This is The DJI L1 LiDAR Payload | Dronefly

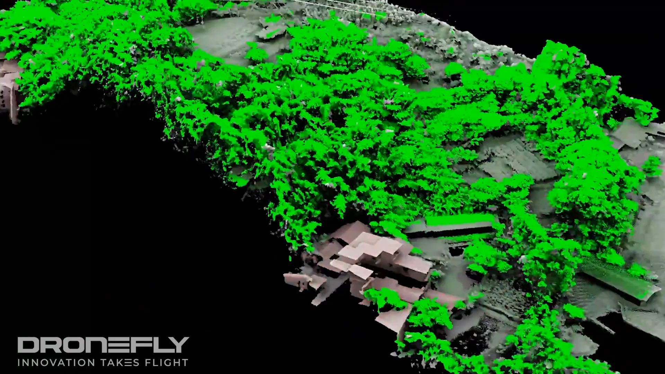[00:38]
The L1 is capable of centimeter grade accuracy and can capture
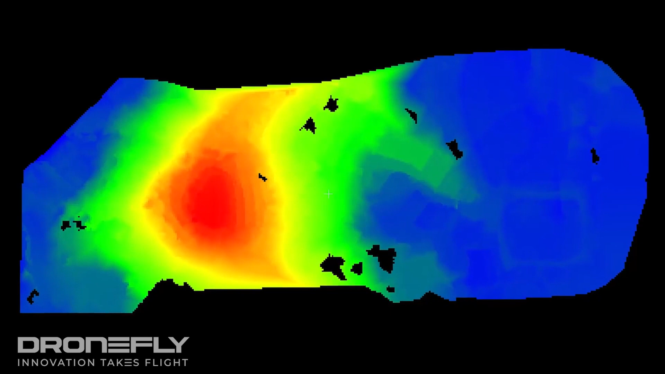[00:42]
240,000 points per second with three returns. So even in the most challenging environments, you're going to have extremely accurate cloud point data.
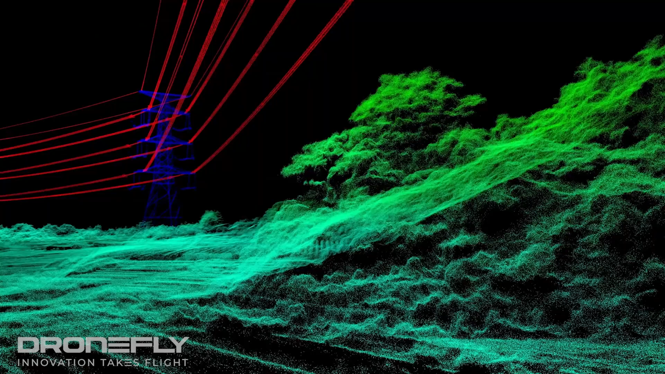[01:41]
power lines, and vegetation was always compromised. But not anymore. Well, if you're using the L1.